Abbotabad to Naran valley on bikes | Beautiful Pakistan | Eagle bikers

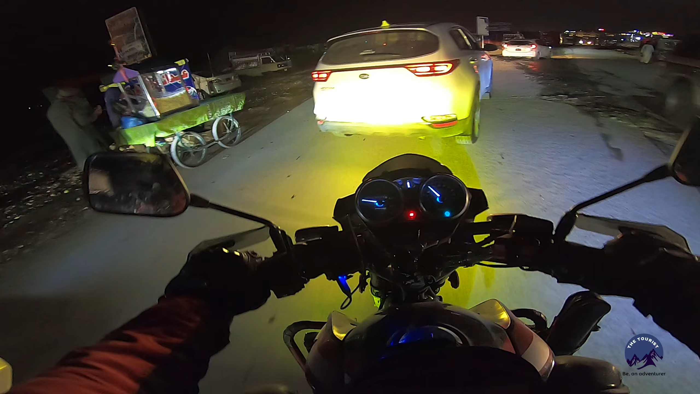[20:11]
बाहर ठहराए ना, तो अगर हम मतलब इधर अंदर जगह दे दे तो वो बेहतर है, क्योंकि कई दफ़ा इस तरह हुआ है कि रात को कोई ना कोई हाथ मारता है,
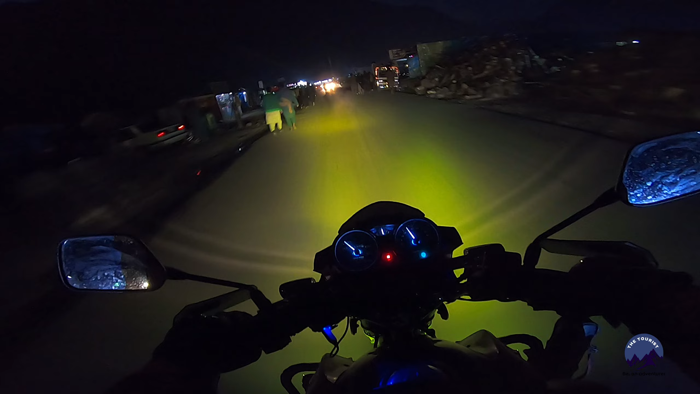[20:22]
कोई चार्जर ख़राब कर देता है, कोई क्या करता है, तो बस आंखों के सामने खड़े हो ना या सेफ़ पार्किंग हो तो ज़रा अच्छा होता है। अभी हम करते हैं नारान के बाजार की सैर।